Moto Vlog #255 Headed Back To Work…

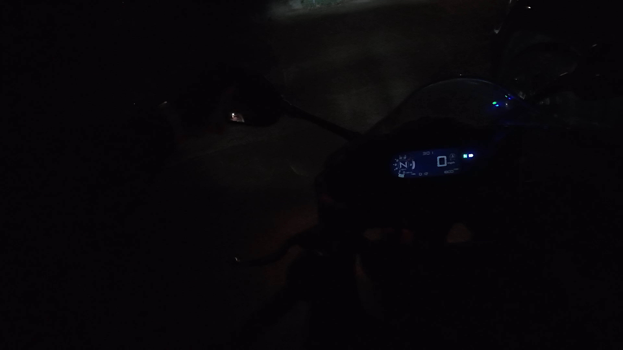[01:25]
That's very rare. But, man. If I ain't have to go back, I don't think I never would. Man. Two weeks. Been lovely.
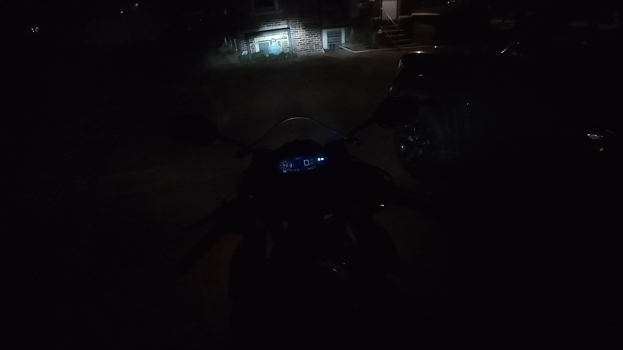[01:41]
But, but to go back, y'all. I ain't got no choice. My doggum glass is fogged up like a mug. I'm not even putting my, I usually wear my motorcycle pants or whatever pants I got on or shorts I got on for that day, I'm not even putting those on.
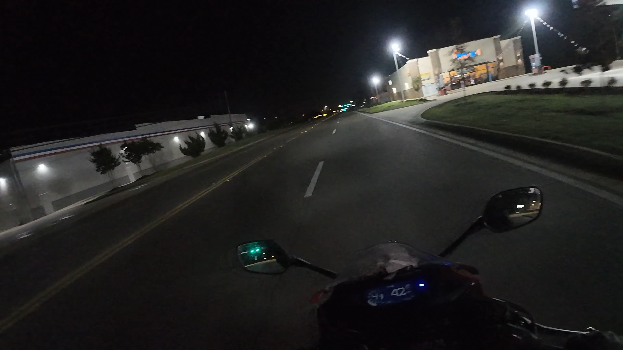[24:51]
See if any of these lights get us. Got two Nissan Z's. The Nissan Z actually sold the Supra. I like them. I like them Nissan Z's. Cool looking cars in my opinion.